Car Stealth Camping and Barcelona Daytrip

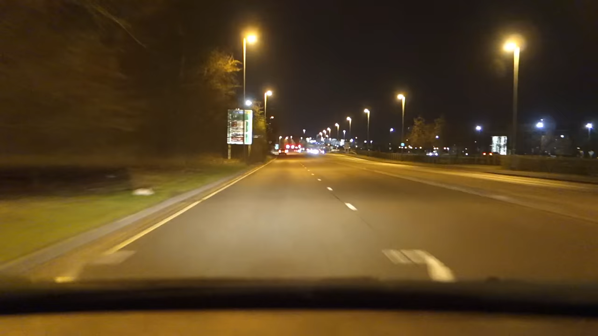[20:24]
Just Driving The Short Distance To Terminal One Multi Story Car Park It's Around Four O'Clock In The Morning On These Trips I Bring My Washing Gear Etc With Me So I Can Have A Wash And Do My Teeth In The Airport
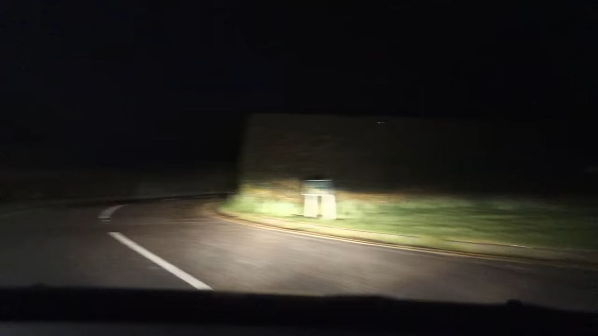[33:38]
oh that looks better I'm going to get in here
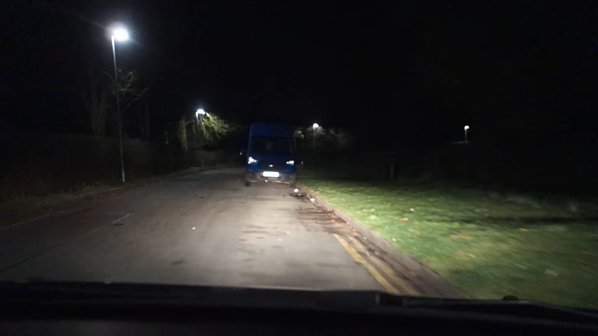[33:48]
nobody here apart from a couple of vans